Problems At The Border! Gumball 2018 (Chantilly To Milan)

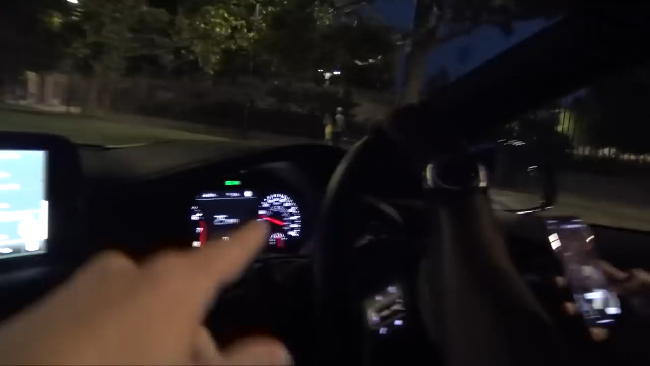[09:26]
Watch out the speed limit here. I think you're speeding, Amrit.